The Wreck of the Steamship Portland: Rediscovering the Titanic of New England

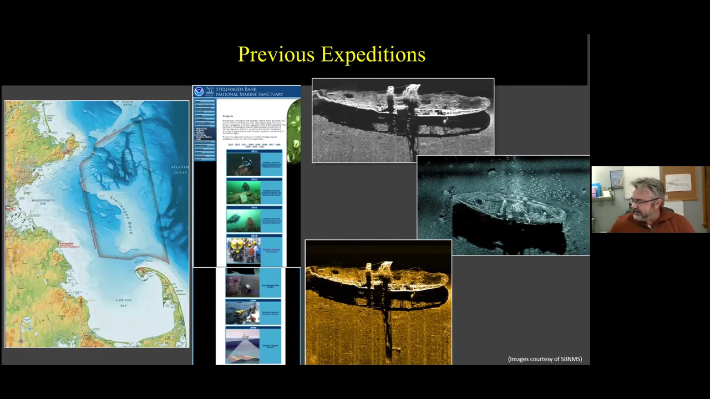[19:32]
ghostly silhouette of the deck and the frames and the walking beams still present during this expedition. So as I said, some of these expeditions also were out to document the site and look at the artifacts.
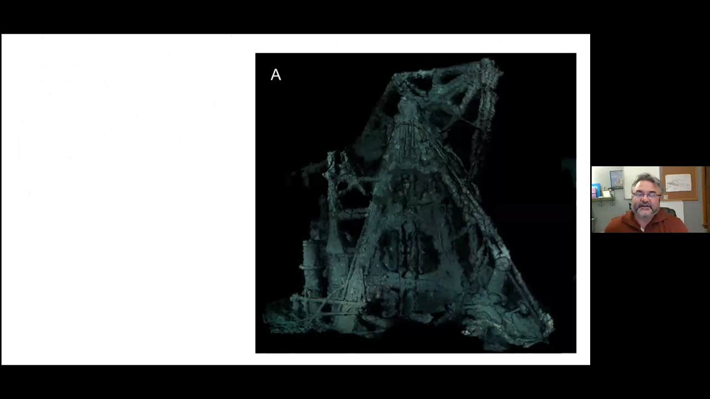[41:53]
And this is thousands of photographs put together. But if you compare it to schematics,
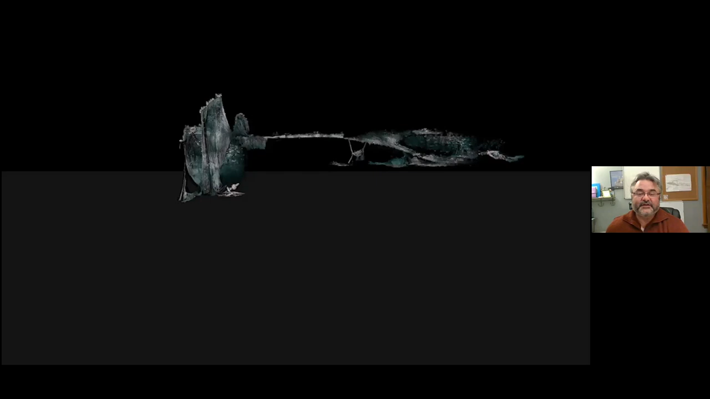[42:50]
We can take a tour as we move into the 2019 image of the bow. We see the net, the capstan, there's a hawse hole there.
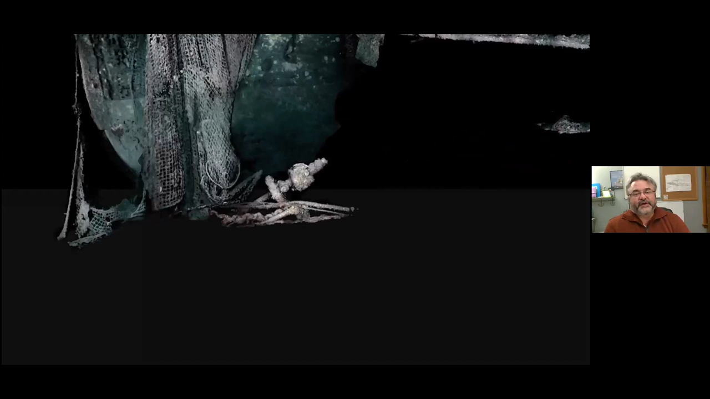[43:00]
And we spin around and are now looking at the starboard side.
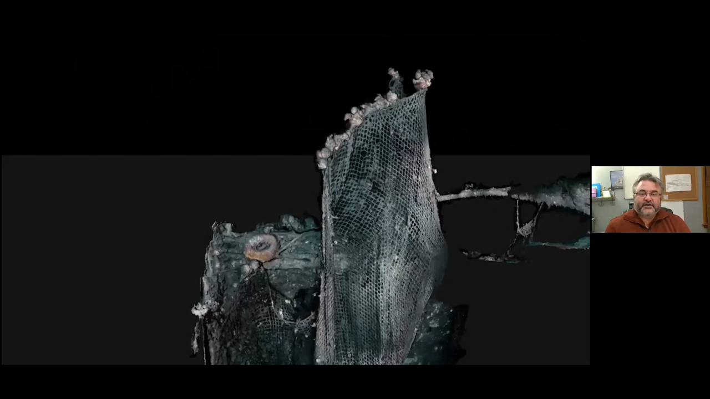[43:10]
We fill in this gap, there's the net. We work our way down.
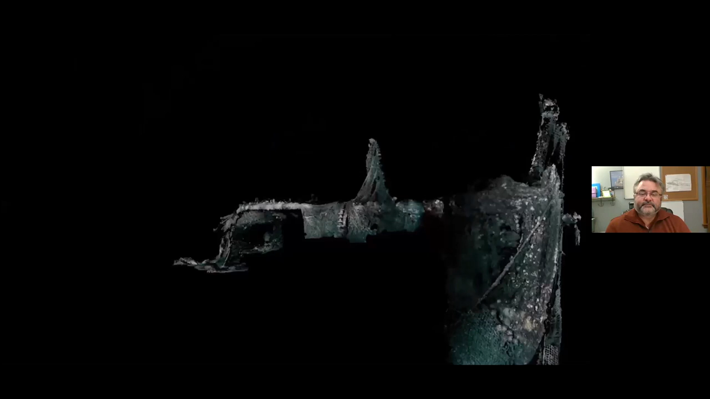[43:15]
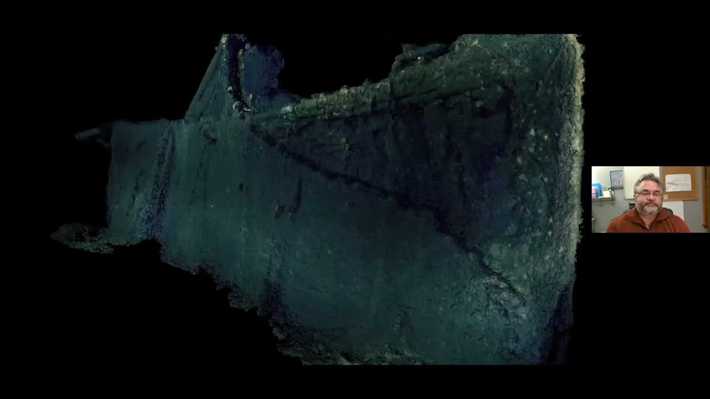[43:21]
And each step we can see new information, new details, new trauma, as I like to call it, breaking of where the side wheels were.
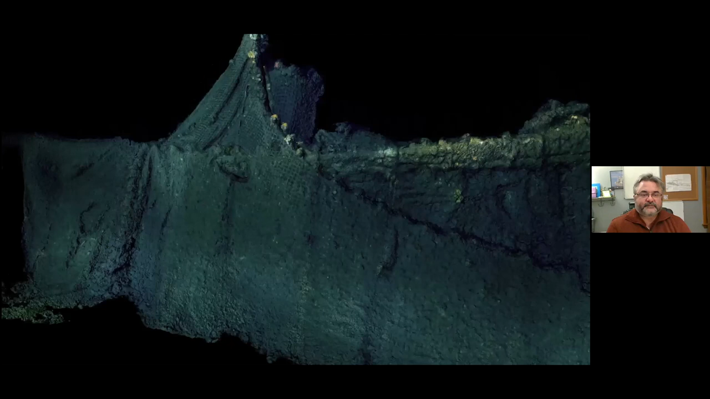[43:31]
And we zoom in, there's a little red fish down in the lower right hand corner and we see bowls, cups.
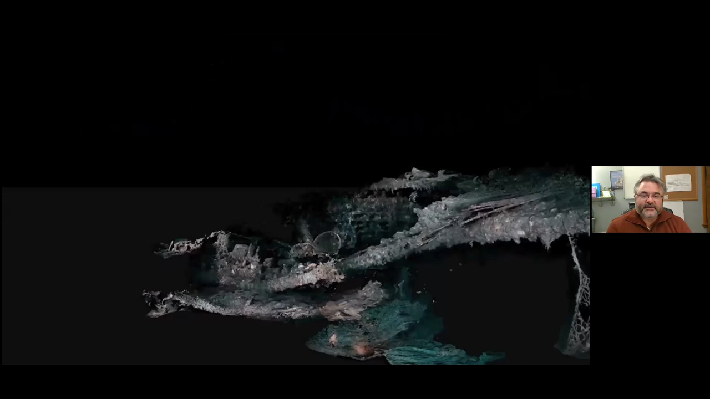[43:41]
As we go closer, we'll actually see plates.